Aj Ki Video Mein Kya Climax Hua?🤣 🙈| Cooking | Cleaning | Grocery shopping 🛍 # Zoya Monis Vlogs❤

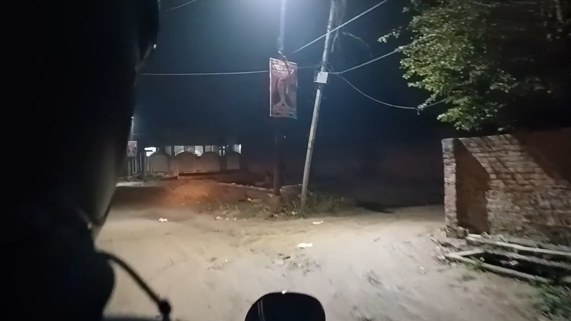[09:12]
लेकिन मैंने तब भी अपनी वीडियो को शूट किया और आगे अंधेरा भी है और गड़े भी बहुत जादा हैं क्योंकि यहां पे सड़क्या भी बनी